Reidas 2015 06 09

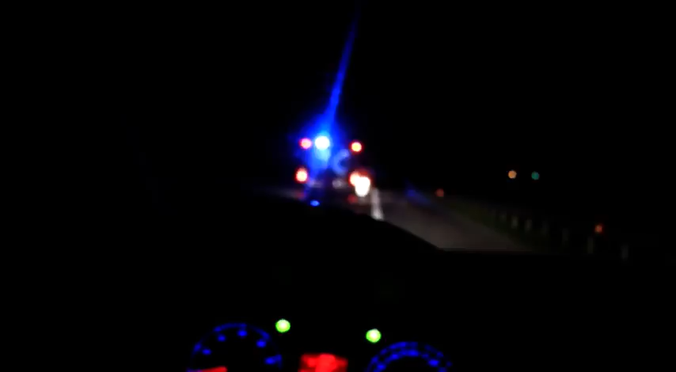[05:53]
Naktį iš penktanių šeštani palangos keletės, prumalių sodės, automobilis Audija 6 susidūrė su brėdžiu. Gyvūnas žuvo.
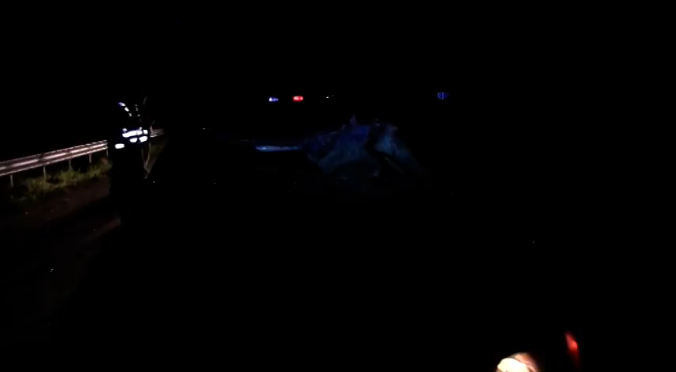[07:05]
Prie jekų žiedo mašiną partrenkė du brėdžius ir dar kilometrą nuvažiavo.
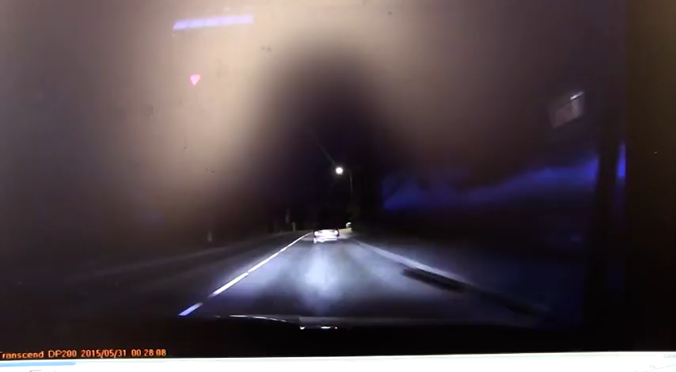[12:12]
Naktį iš šeštanių sekmanė apie pusę pirmos nakties Plungės centre policijos pareigūnai pradėjo vaikytis automobilį Audi, kuriuo, kai vėliau paaiškės, važiavo šeši žmonės, tarp kurių bus ir dešimties metų vaikas. Apie pusę pirmos nakties mėsų centre Plungės policijos pareigūnų dėmesį patraukė keistai manevrojantis automobilis Audi 100. Policijos Škodo Octavia apsisuko ir pareigūnams jungų šviturelius ir garsinius signalus pabandytas sustabdyti automobilį. Tačiau šis padidino greitį ir nurukos tenkdamasis atitrūkti nuo persekytojų. Gaudinės prasidėjo Tumavaišganto gatvėje skrėdama didelių garčių automobilis Audi 100,